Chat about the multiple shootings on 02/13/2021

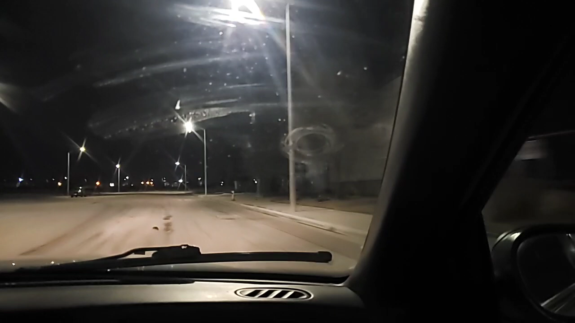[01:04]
fired also off of, um, well the victim wound up on Pillsbury in front of the church. And it occurred over, um, on the other side of Sierra Highway. But, so there were three, there were four of them right there.
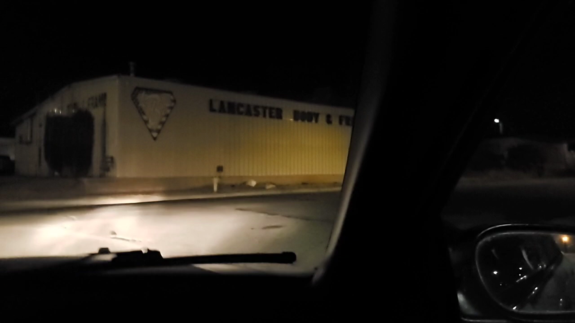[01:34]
And then there was another one in Palmdale. But the one in Palmdale from my understanding was a possible suicide. But, the one over here, you know, where the gentleman got dropped off over here by the church. was kind of interesting because the individual,
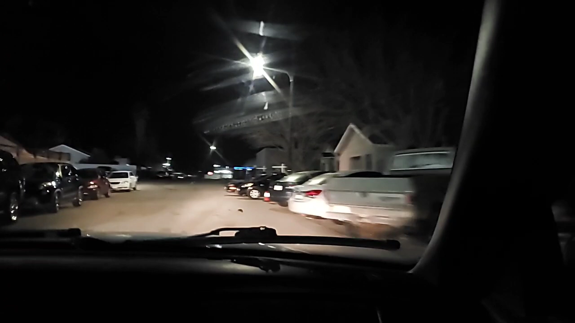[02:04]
he's a male Hispanic in his 50s, that they got him right here is where he was picked up. Okay, on Pillsbury, the 200 block of Pillsbury, you know.
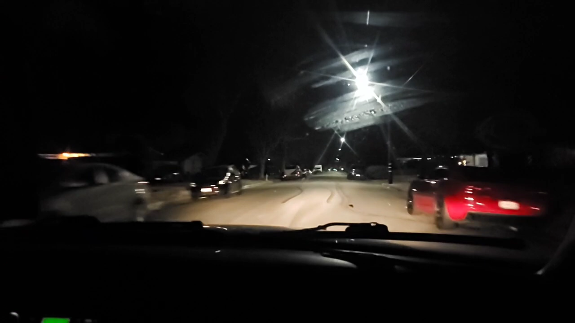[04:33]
And then one of the individuals made it one street over. And at this location, it was two male blacks that were shot and one female black that was shot. They were all younger. One of the individuals actually made it around the corner over here. And one of them was deceased on the scene.
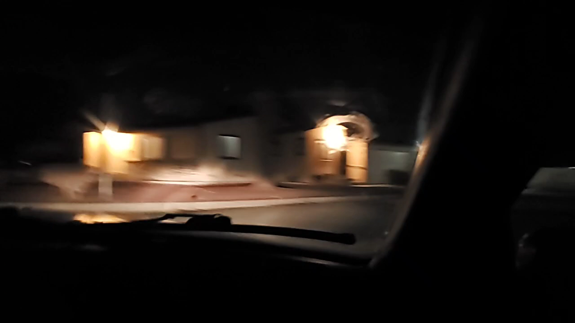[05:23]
But there's, for within 45 minutes, four people being shot, you know, and the one was pistol whipped. That was actually a pretty violent night. Prayers go out to the family, to all the families, you know, and then right up here is where one of the individuals on this street,